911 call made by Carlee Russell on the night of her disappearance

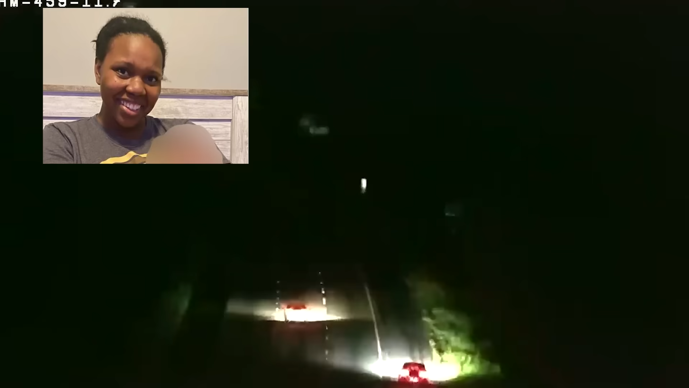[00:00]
I am on interstate 459, and there is a kid just walking by their cell. Hold on, hold on, where on 47 are you? Um, I'm right next to the exit, exit 10 by the government, like to get off by the government.